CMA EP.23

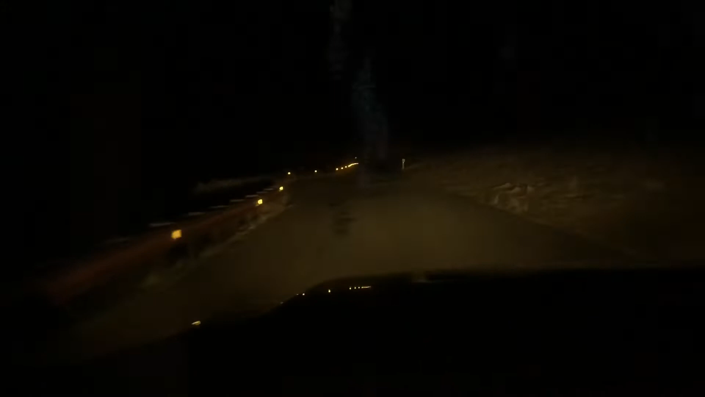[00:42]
So I think Google Maps took me down some random fuck-ass road, because I just saw a semi, I think, drive across, what is it, river?